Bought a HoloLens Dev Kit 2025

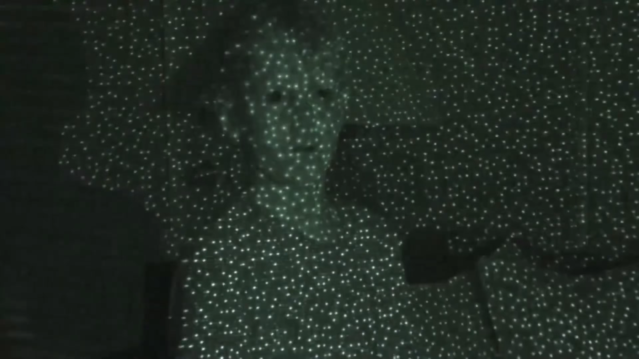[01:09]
It has depth sensors all over, which is technology that sounded great on paper.
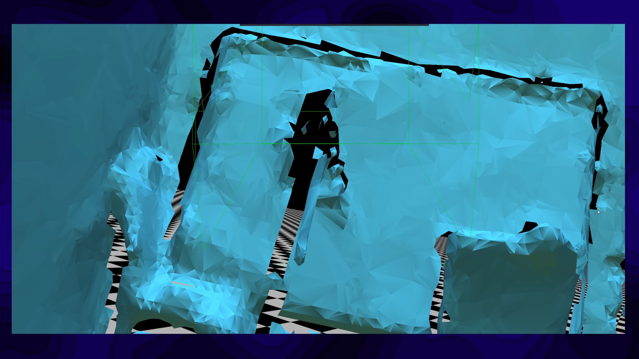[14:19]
It's interesting to see how the HoloLens views the world.
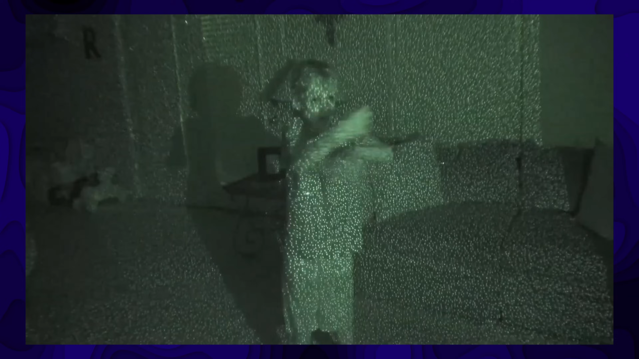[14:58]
It projects an IR dot pattern into the room and the IR captures how dots distort on surfaces.